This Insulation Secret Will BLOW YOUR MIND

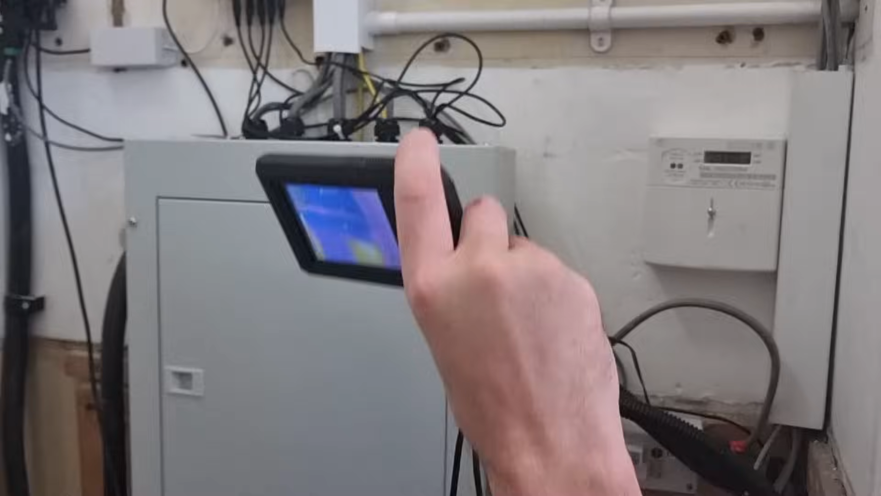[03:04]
But we've got some holes there to fill basically.
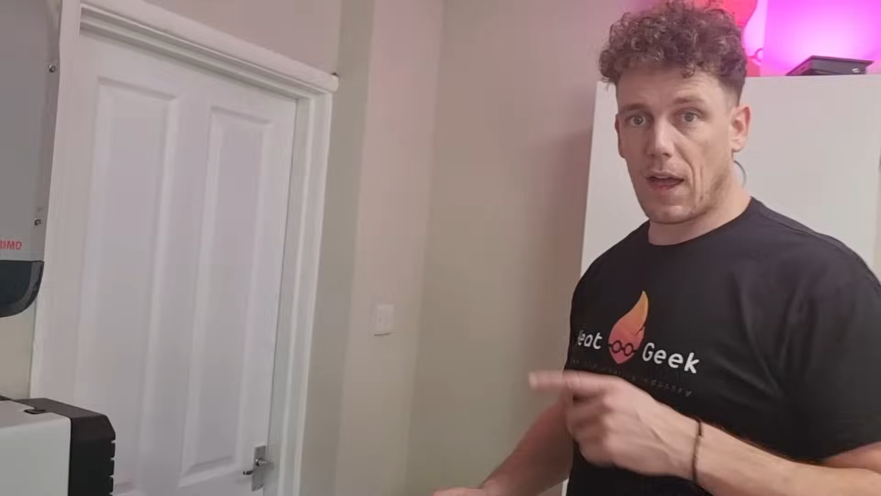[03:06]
That area's unheated out there. We are going to heat it, but until we get the radiator installed, I want to,
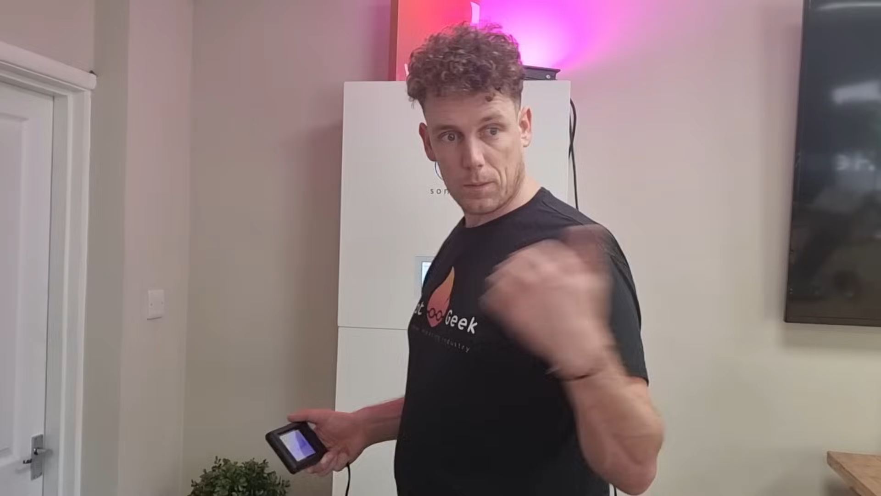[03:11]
I've got an automatic door closing because I've just got the idea that there's a load of heatboarding through.
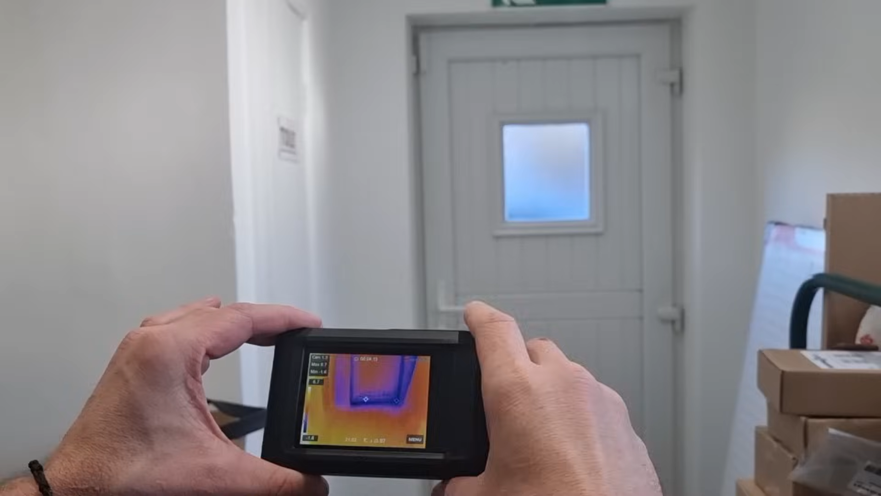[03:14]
You can see there is no seal in the corner of that door. So we need to go and seal around this door.
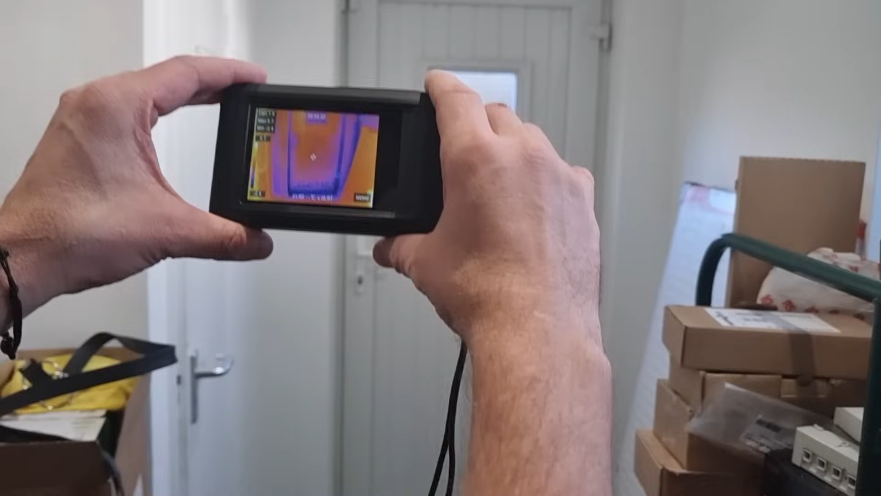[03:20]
It's absolutely pouring in cold. That's probably the main reason. The top, middle and the bottom left and bottom right.